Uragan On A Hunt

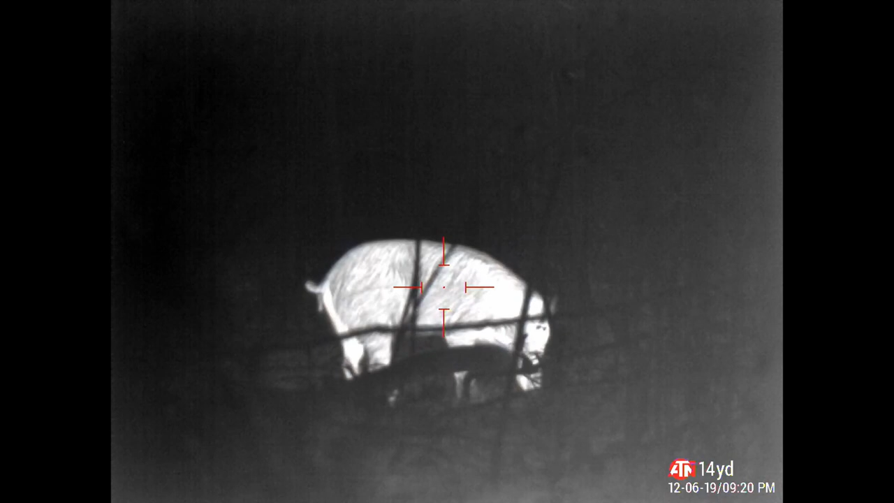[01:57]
And this one is...
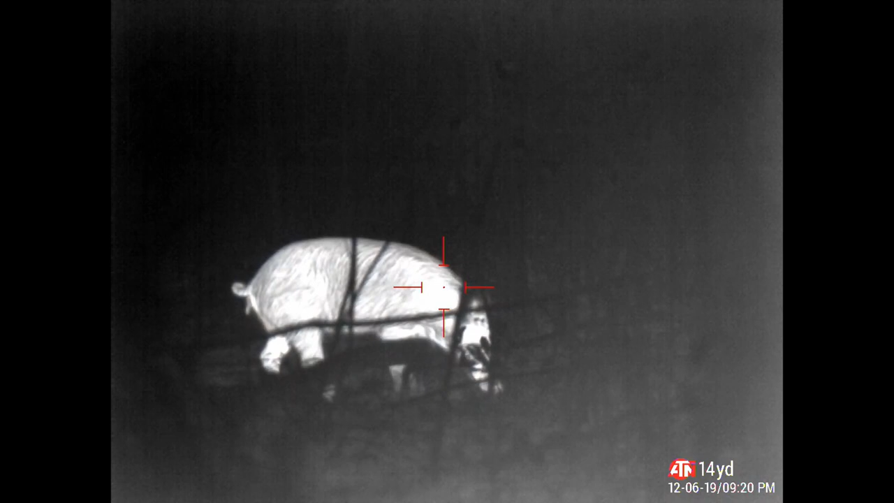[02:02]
I could have taken several shots here, but I'm just waiting. There's actually five that I saw here,
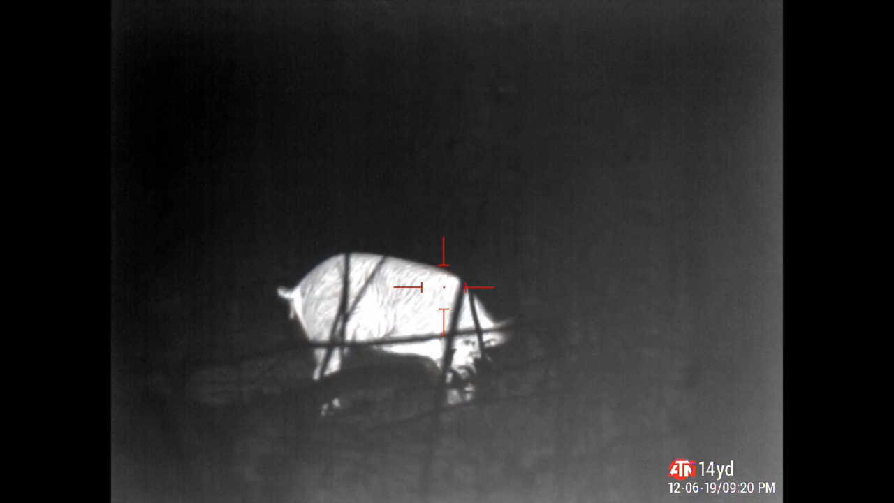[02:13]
but this one is the less skittish. So I've kind of been trailing them for a good 50-yard radius.
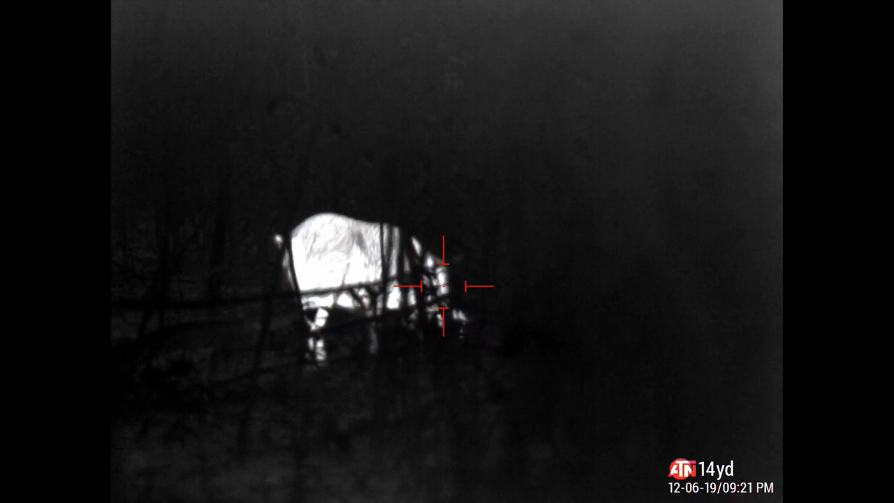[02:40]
There was a bigger sow and a few little followers, you know, piglets.
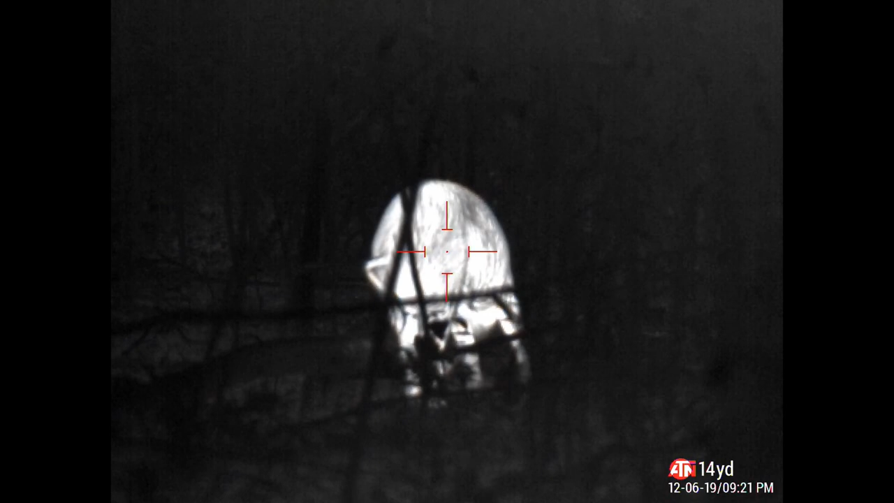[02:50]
And I thought, okay, well, there's activity. So, you know, I started to roam around track and kind of feel my way around where they frequent...
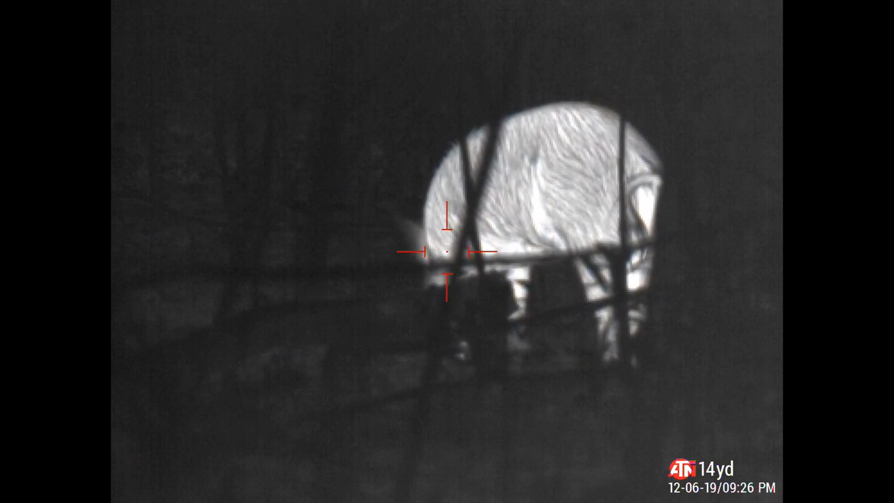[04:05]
So, but out of the three that I saw earlier on, there was five that I saw. But there were a total, I believe, not including the little piglets,
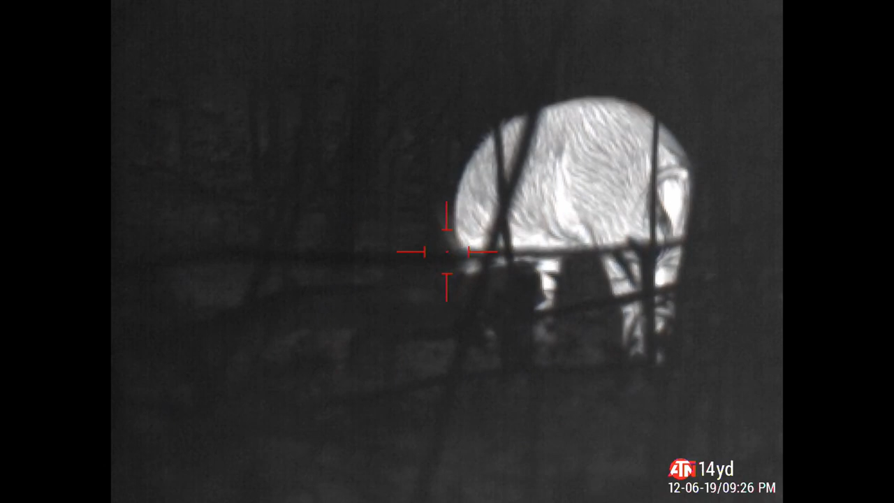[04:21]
but there's definitely three that I saw with this one. Possibly a fourth, but I couldn't see him or her.
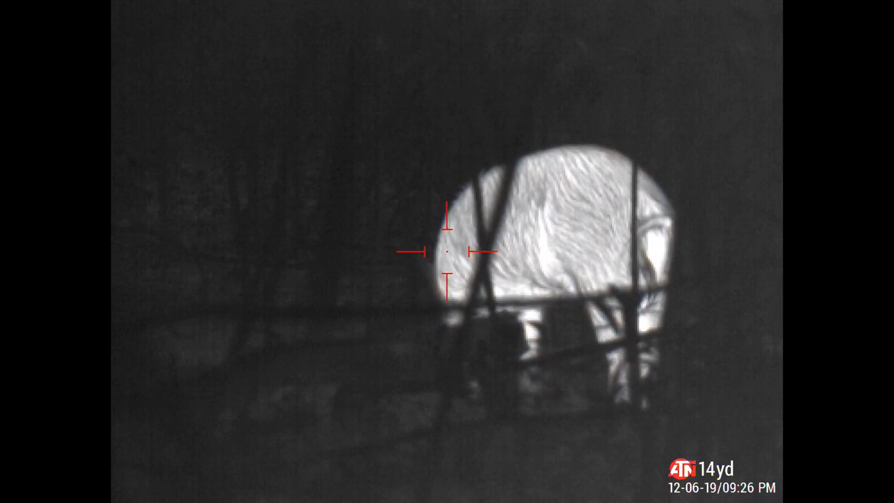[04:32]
I couldn't hear, but, you know, this one wasn't as skittish. So I'm kind of just taking my time observing with,
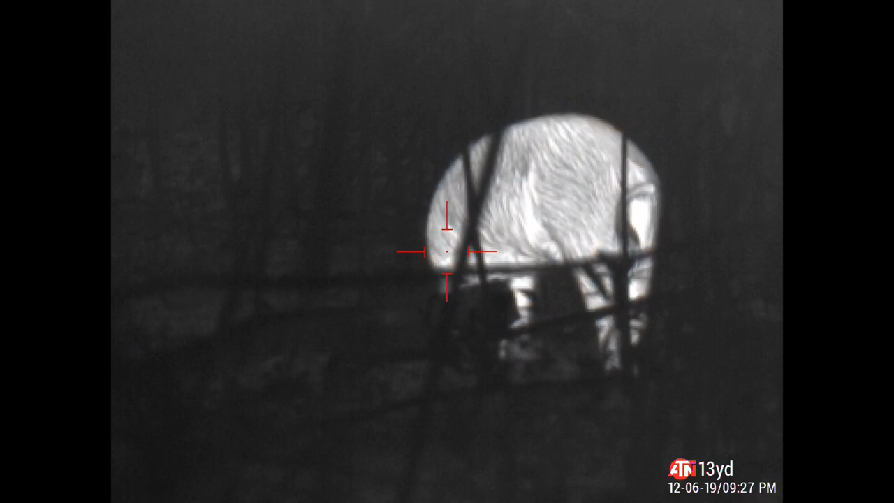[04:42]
you know, from our experience, normally the less skittish one,
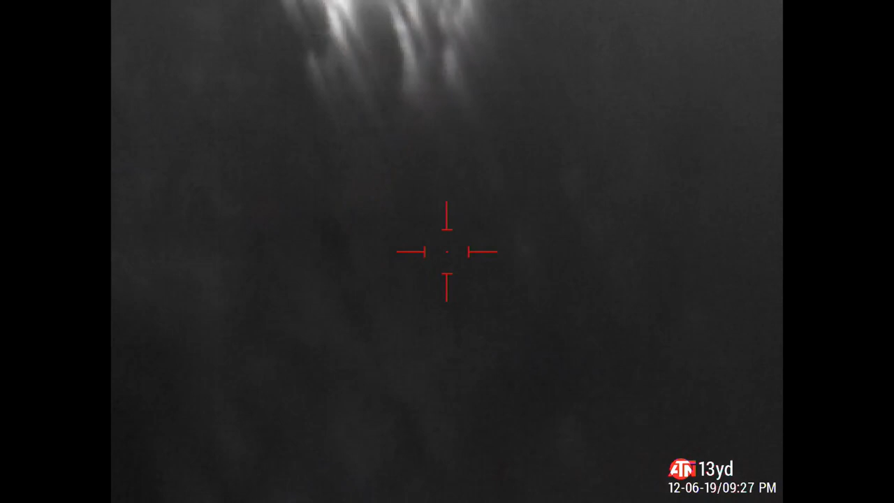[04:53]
You know, five, within five minutes to ten minutes or so, they start to come around.
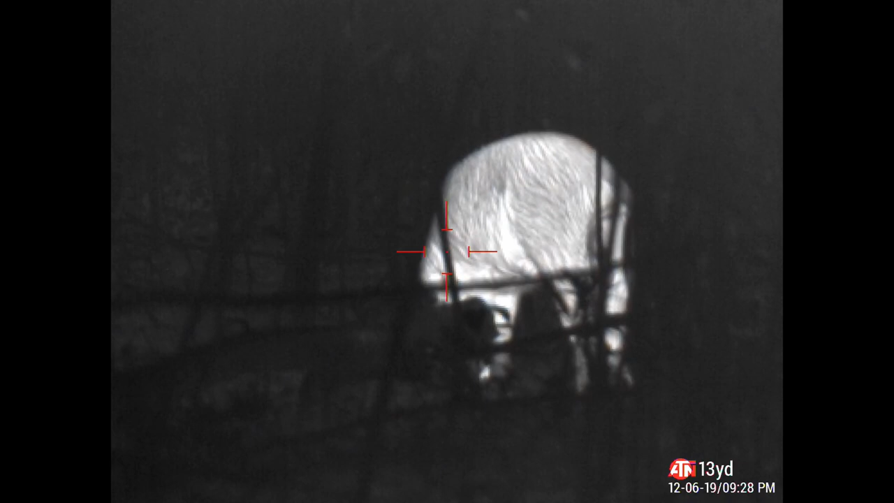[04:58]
So that's what I've been waiting for.
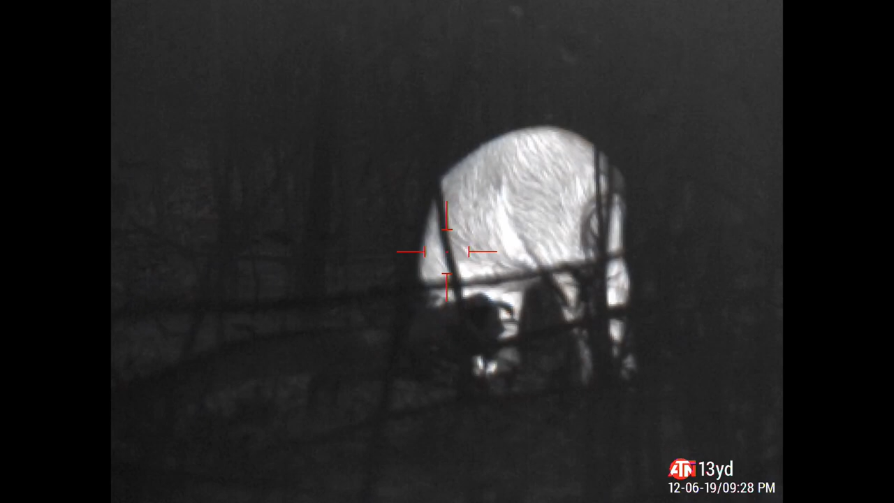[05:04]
And this one, you'll hear me kind of,